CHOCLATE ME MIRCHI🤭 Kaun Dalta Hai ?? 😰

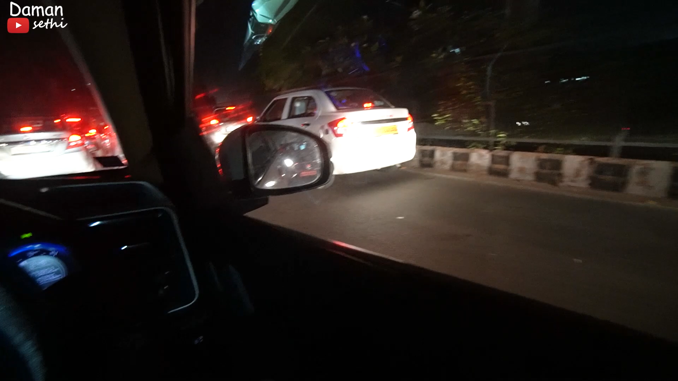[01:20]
बाकी अब पीछे जो ट्रैफिक है ना वो ट्रैफिक के ऊपर डिपेंड करता है कि वो लोग अपनी गाड़ी कैसे चलाएंगे। मैं हट गया हूँ भाई, आप देख सकते हो, ये देखो
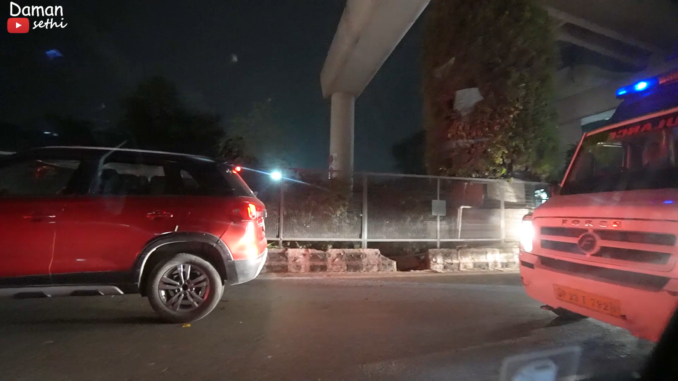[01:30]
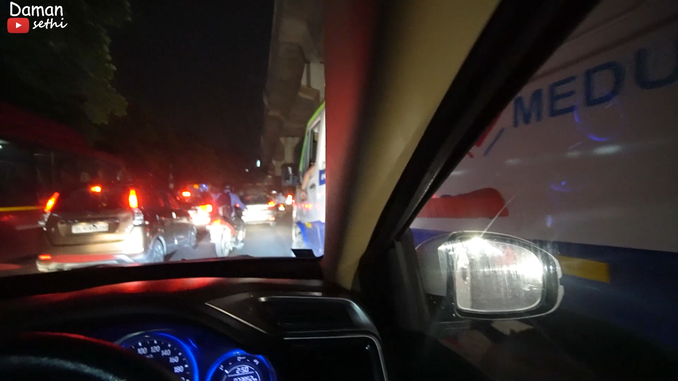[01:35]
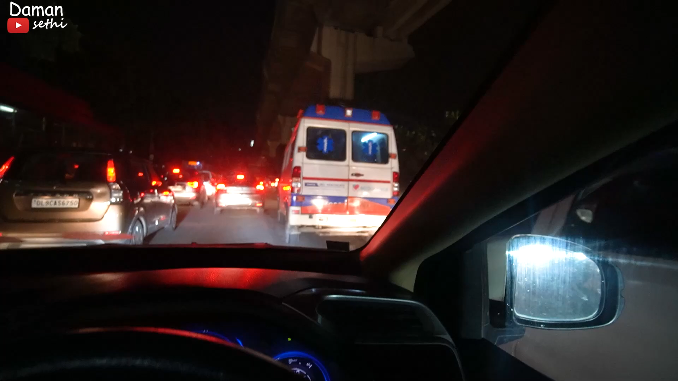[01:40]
गाइज आप लोग देख सकते हो कि मैंने अपनी तरफ से रास्ता खाली कर दिया था और भी लोगों ने ट्राई किया,